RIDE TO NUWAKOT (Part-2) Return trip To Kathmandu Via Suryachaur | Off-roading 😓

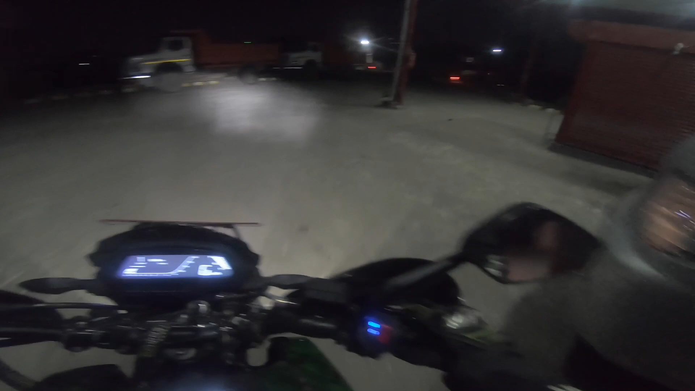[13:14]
सो मैले यहाँ स्लो फ्युल देखाइरहेको थियो विकाससँग
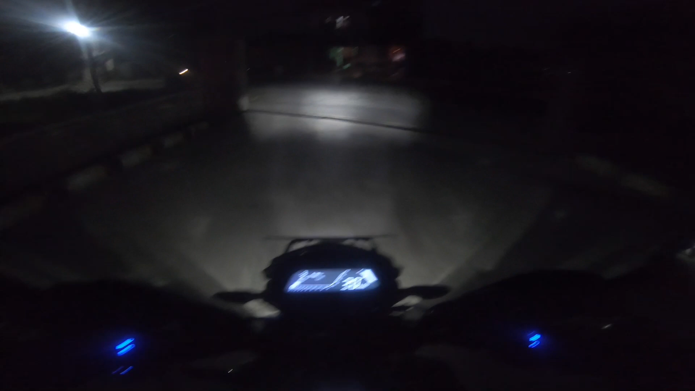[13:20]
पैसा सापट्टि लिएर टपअप गरेँ पर्स ल्याउन बिर्सेछु मैले पार्ट वानमा पनि भनेको थिएँ
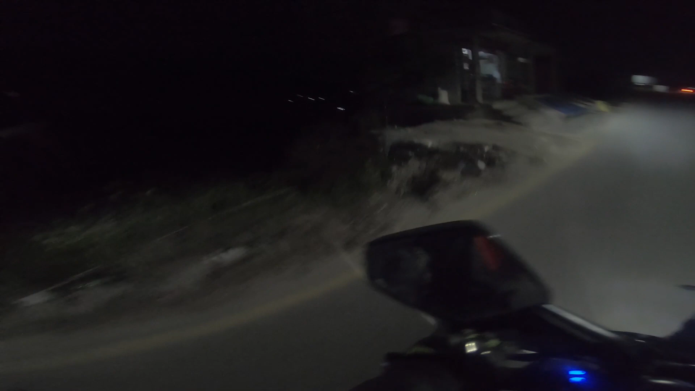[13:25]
पर्स ल्याउने बेसी र धन्न अहिलेसम्म चाहिँ काहीँ पनि चेकिङ भइरहेको छैन यो पार्टमा बत्ती गइदियो क्या कस्तो अँध्यारो भएको क्या क्या डार्क भयो